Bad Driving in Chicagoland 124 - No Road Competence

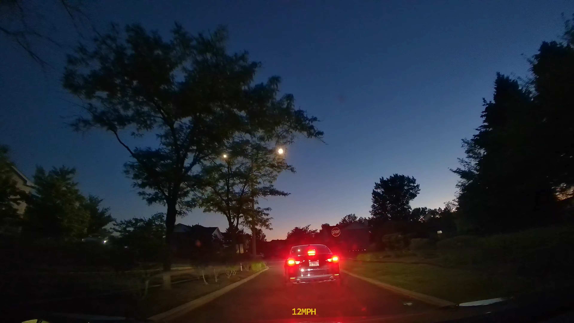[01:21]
Both these lanes continue to the tow lane but the driver of this misfiring Cadillac doesn't know that and well you'll see.
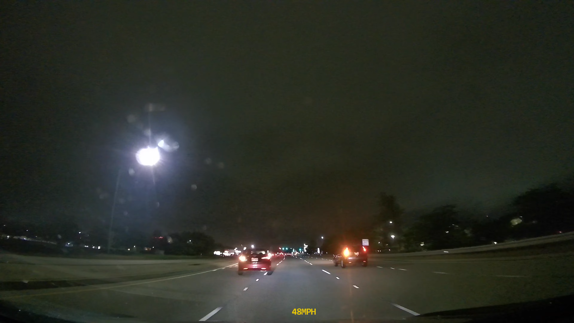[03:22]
Wisconsin driver fails to yield when making the right on road.
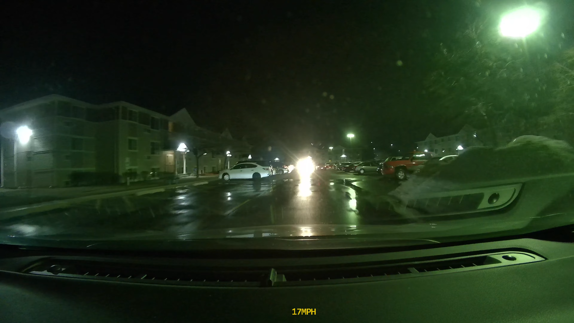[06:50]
It seems that drivers in this apartment complex will never understand that this is a violation and the age of this clip just shows how long this has been going on. Are you trying to hit me or something? Subaru driver hesitates to get going.
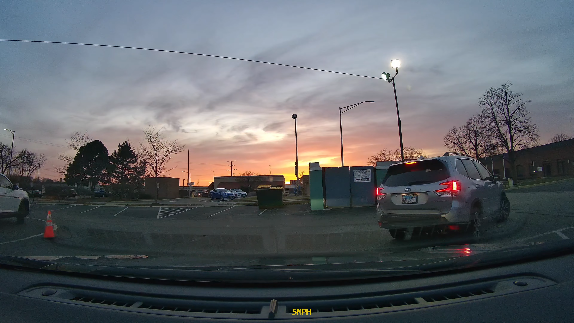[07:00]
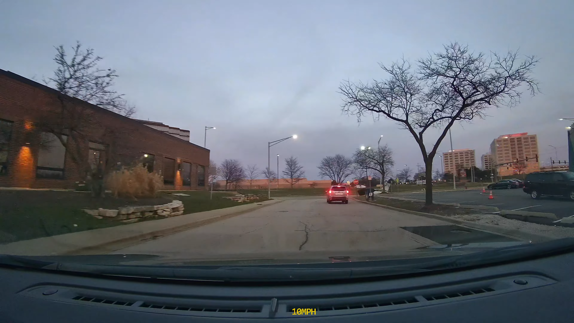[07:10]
And then rolls through the steps. Pickup driver struggles with curves.
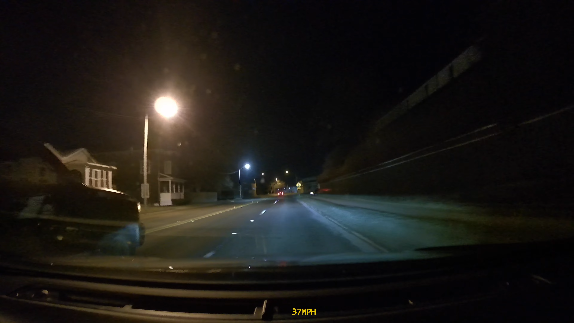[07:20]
Can't stay in the line and can't stay off the brakes. Meanwhile, I stay perfectly in the line and don't use my brakes at single times.
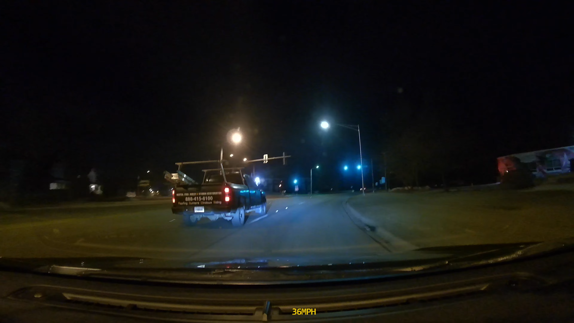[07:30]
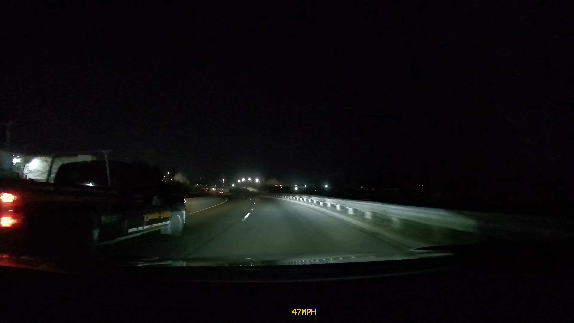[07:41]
Here's another driver that struggles with curves.